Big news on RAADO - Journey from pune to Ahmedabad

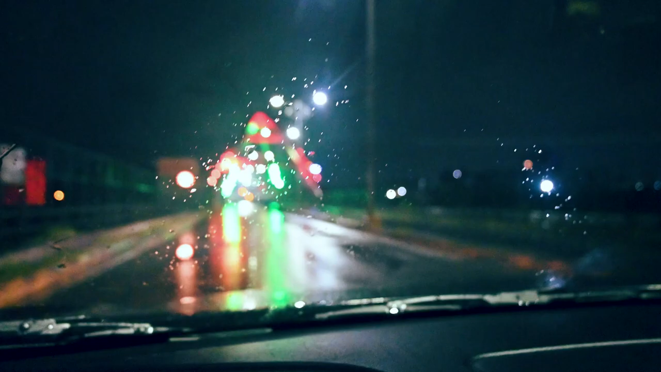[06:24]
हम सीटी से बाग निकल रहे हैं दूसरी सीटी आँ दूसरी खुशी के
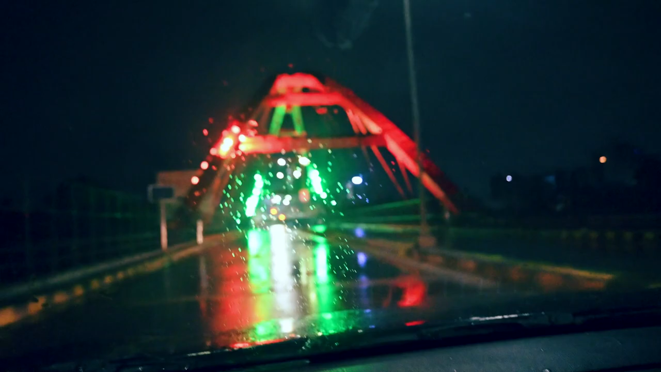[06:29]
यह जो प्रीज का जो लूक है ना यार अमेजिंग अमेजिंग अमेजिंग यह मतलब जो लाइट्स और वो सब जो एक्डम बहुत ही प्यारा दिखता है